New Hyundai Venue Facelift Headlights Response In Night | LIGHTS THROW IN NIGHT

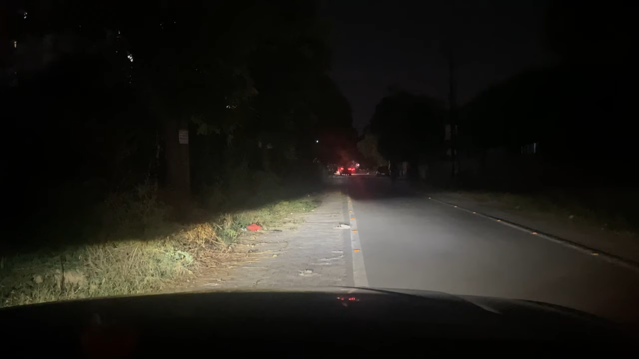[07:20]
देखिए मैं 0 पर करता हूँ फिर से यह दे
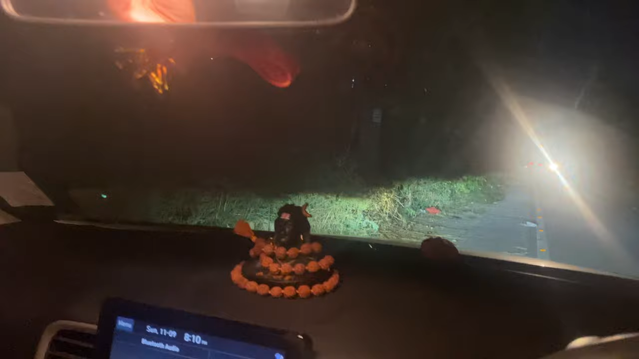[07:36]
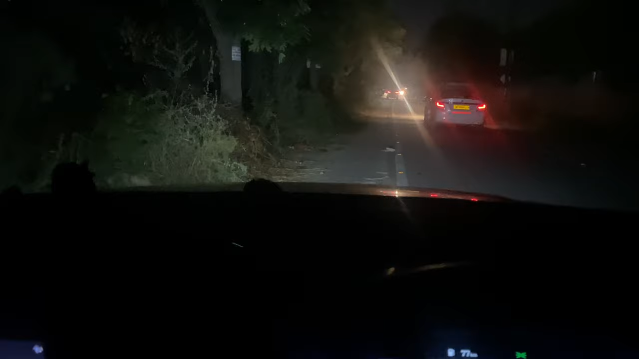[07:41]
तो अब भी मैंने करद गी डियारेल ओन यह देखिए थो बिज़ाता हूं एक यह देखिए यह मैंने हीड्लेट भी ओन उन न्कपर दिये और मैं हाई विम कर एक रिसपॉंस दिखा हूं तो यह कि आय विम कर पुमक्रिश रहे हैं फिलाल तो आगे बाई कर रिये हैं लोगम � कर दूं अ कि सो यह देखिए मलाब ज्यादा
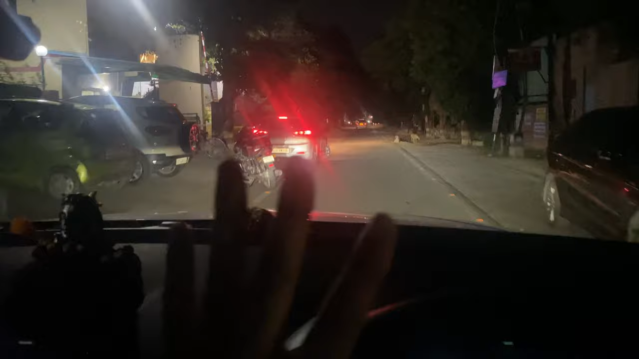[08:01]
बढ़ी नहीं कह सकते है अब लाइट ठीक थाक है मतलब काम चला हुए ज्यादा बहुत बड़ी ए लाइट नहीं है इसकी इसमें कंपवनी ने क्या और
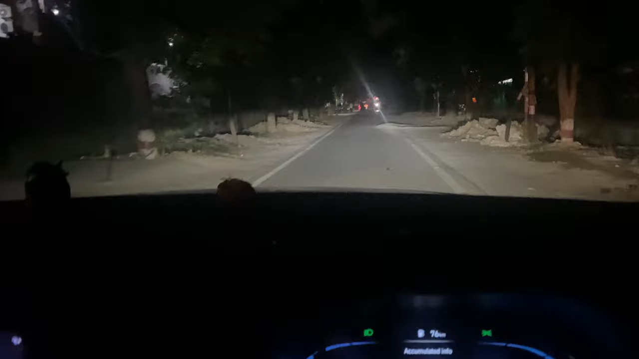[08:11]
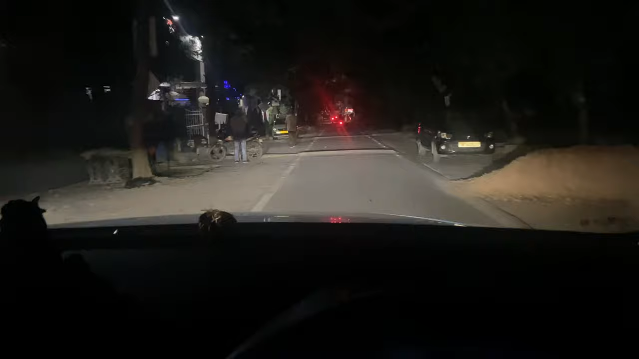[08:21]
आपको आपको दिखाँ हो कैसे कॉर्णिंग लाइट ओन होती है अब जो अब आप आगे कट है इस पर दिखाता हूं मैं जैसे
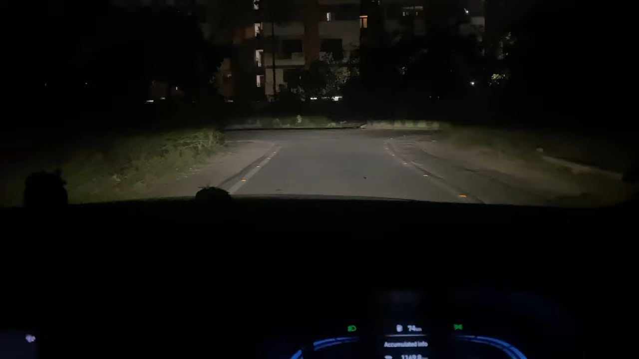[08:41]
कि देख सकते हैं आप यह आगे कट है तो मैं लूँगा राइट को लूँगा गाड़ी यह
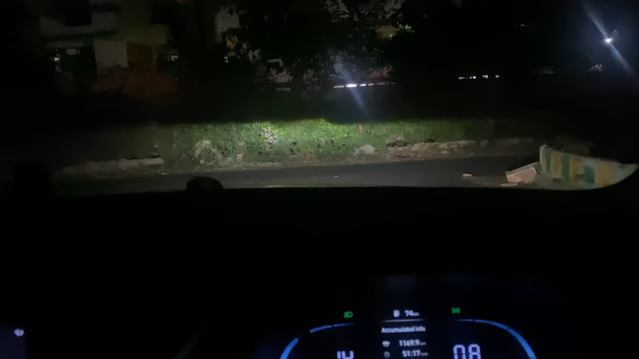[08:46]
देखिए अपने आप यह लू लाइट जो जली है इसे कहते हैं कॉर्णिंग लाइट
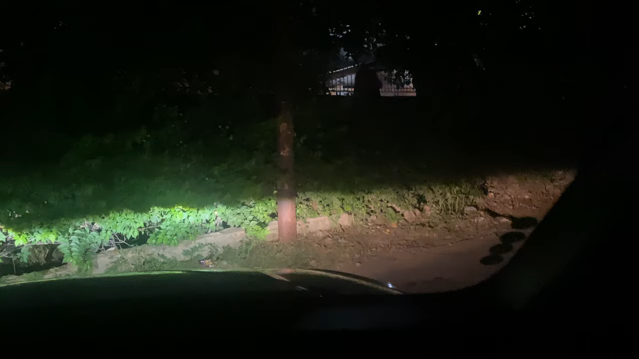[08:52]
यह लो
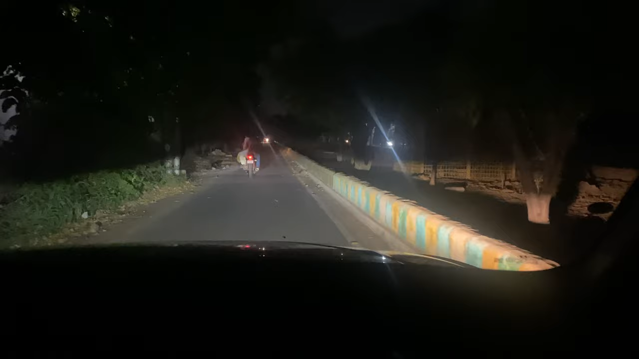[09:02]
कलर का जो बल्ब है साइ� पार लाइट का ययलो लाइट जो जाल जोकी है वो है करनेइंग लाइट मैं आपको बहार से बढ़ा पूरल कैसी होती है
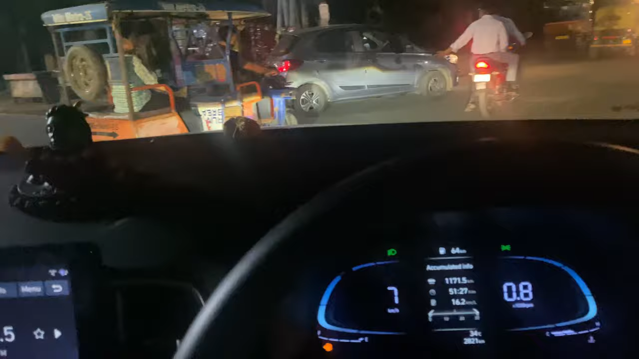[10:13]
यह देखिए यहां कर तेज लिए लिए यह देखिए फ का नरिक रितना
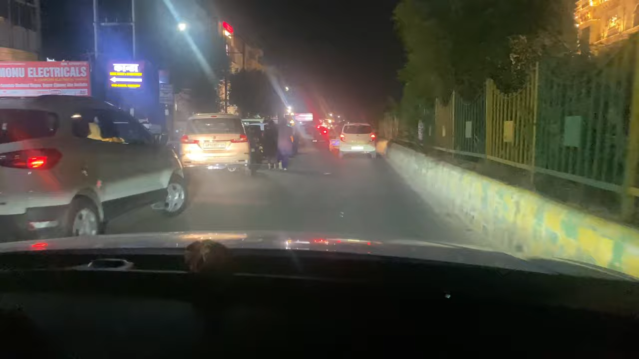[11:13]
इंस्ट्रूमेंट क्लस्टर देखाऊं यह देखिए fully digital है कितना बड़ीया लग रहा है यह देख सकते हैं आप
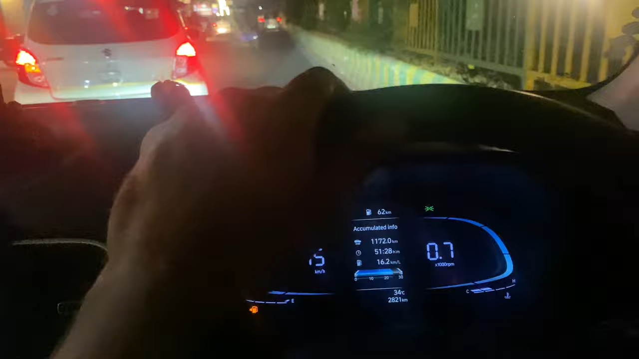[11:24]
एक बार मैं आपको दिखा देता हूं back gear यह back gear का camera कैसा मिल जाता आपको इसका अब कर यहां पर लगा लेता हूँ यहां दिखाता हूं और